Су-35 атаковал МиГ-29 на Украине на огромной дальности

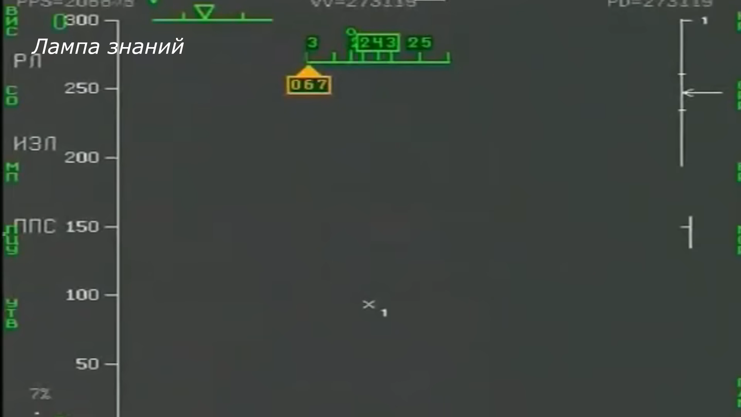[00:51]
Н035 Ирбис имеет максимальную пиковую мощность до 20 кВт, что позволяет ей обнаруживать цели на дальности до 400 км.